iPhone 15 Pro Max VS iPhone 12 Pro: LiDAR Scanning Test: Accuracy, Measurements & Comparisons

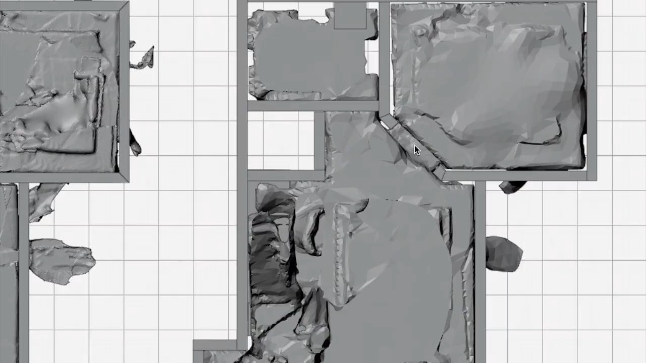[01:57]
Basically I had to make some larger assumptions and adjustments when I was following the shape of the 15 version.
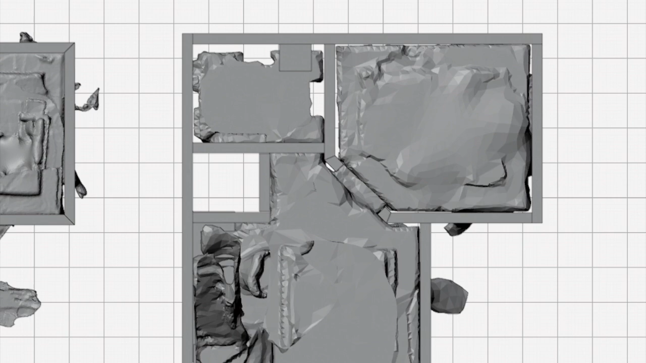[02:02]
You can see a difference here between the two models if you look at the spaces between the rooms,
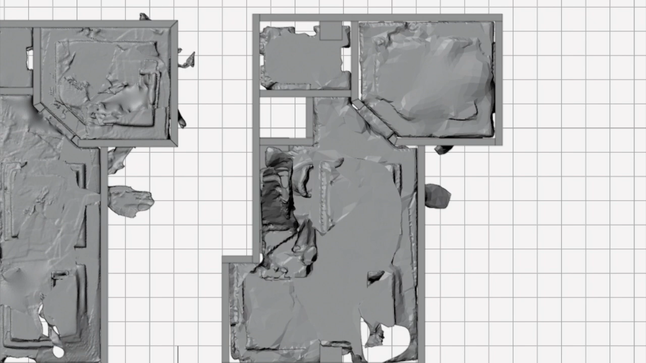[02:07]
which is actually the wall thickness in the model, they are noticeably different between the two models.
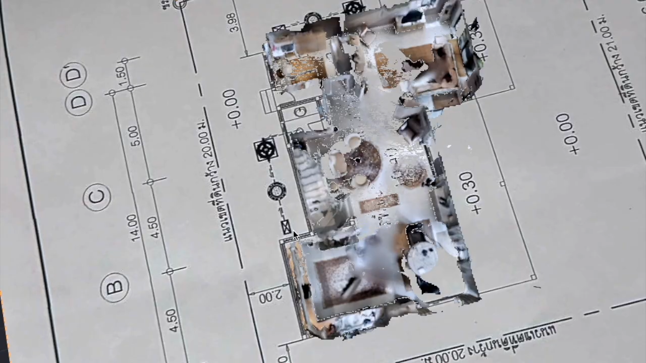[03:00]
For me, the biggest thing that is problematic with these 2D drawings is the exterior walls, doors and windows.
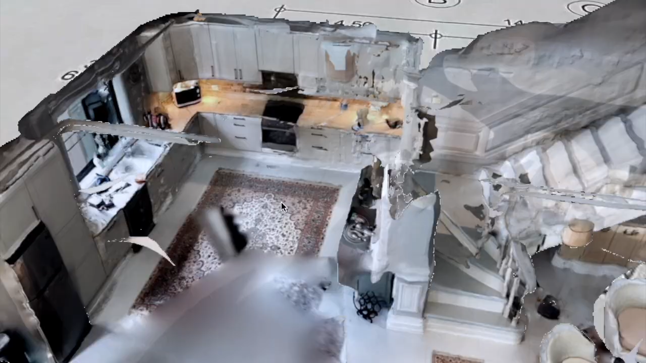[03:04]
Especially in a case like this where we do not have the facade drawings.
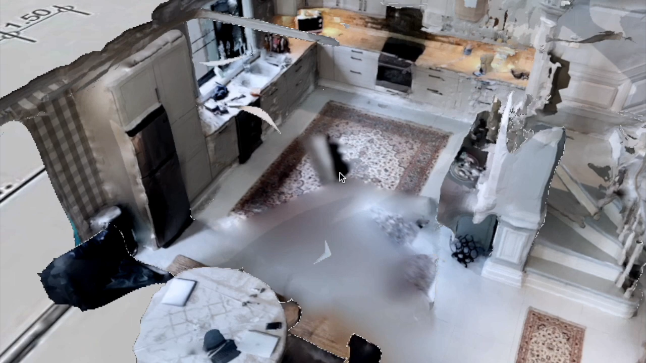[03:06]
The 2D drawings show more and wider openings
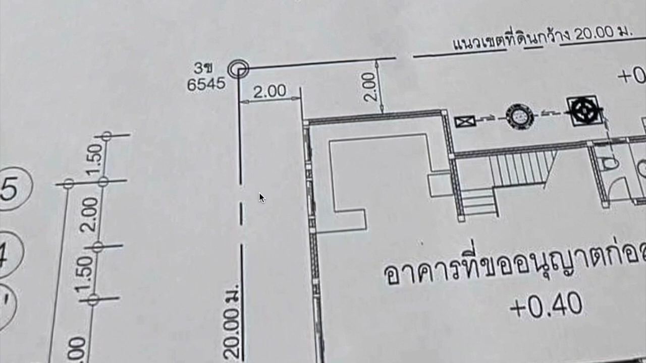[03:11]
for sliding doors than what they ended up building. So let us take a closer look also at this point. The wall here,
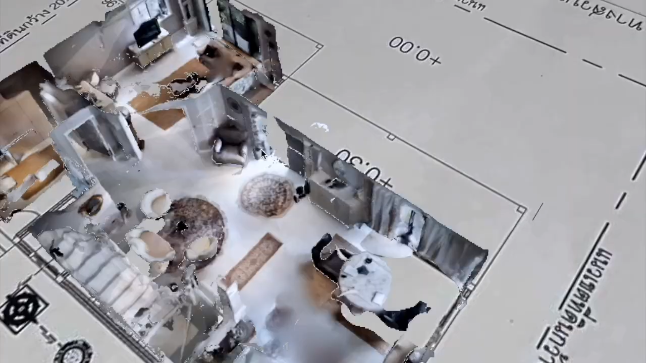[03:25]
you can see where there is a cabinet with three doors and a clock on the wall,
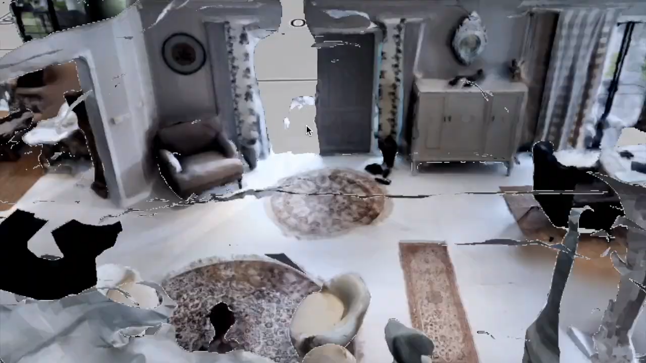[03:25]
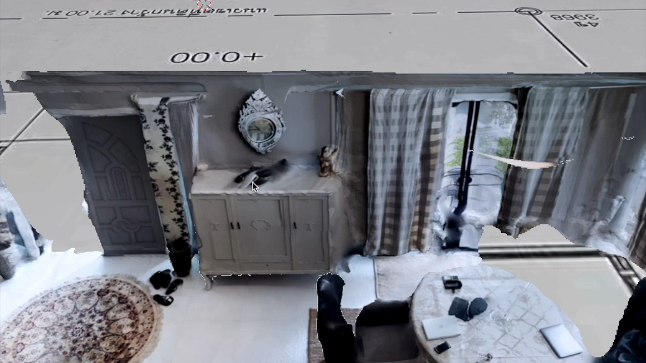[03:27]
is not there on the drawing.
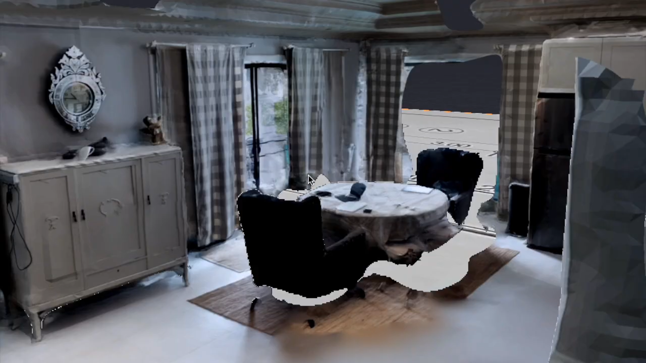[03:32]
There are also other small differences between the drawings and the reality, which we can see here on the scan.